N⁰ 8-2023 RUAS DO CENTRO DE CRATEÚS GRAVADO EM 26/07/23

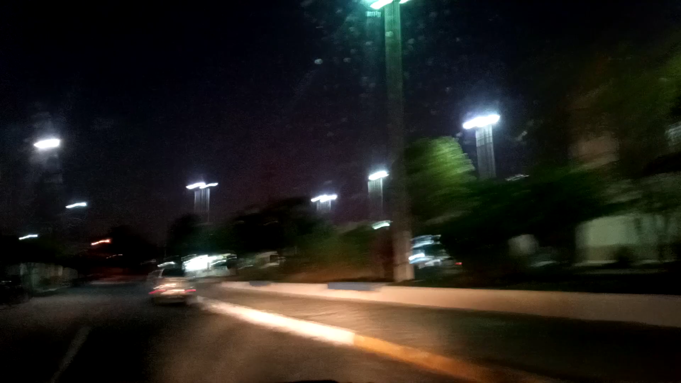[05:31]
Rua José Coriolano, não tem nada não, galera, foi imprevisto do vídeo, Agora sim, seguir outra rua, Rua Firmino Rosa,